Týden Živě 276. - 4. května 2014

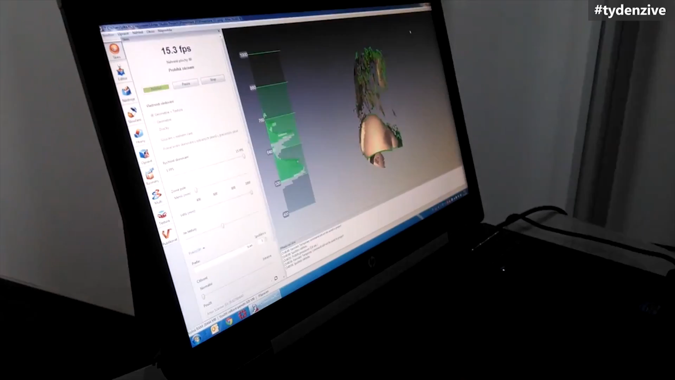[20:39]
ale ukazovali tam vlastně možnosti, co s tím jde dělat,
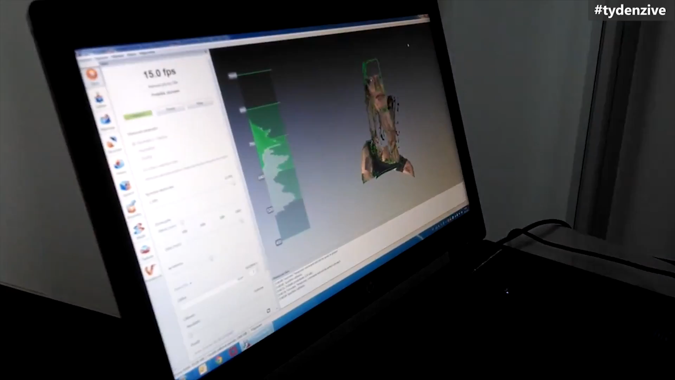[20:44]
takže jde tam třeba měřit nějaký objem těla, takže pro sportovce, který si budou změřit,
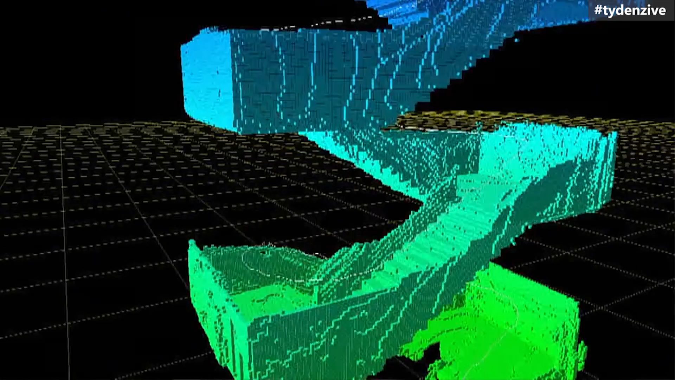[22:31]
snímání okolí a místností vnitřních a zase představit, jestli se to rozjede,
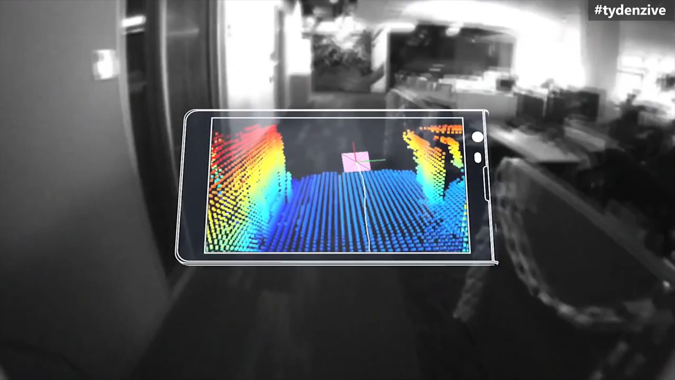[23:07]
No, ten projekt Tango ten právě míří na to, že nejenom že to bude skenovat, ale že v tom podstatě bude vidět ty fyzické objekty,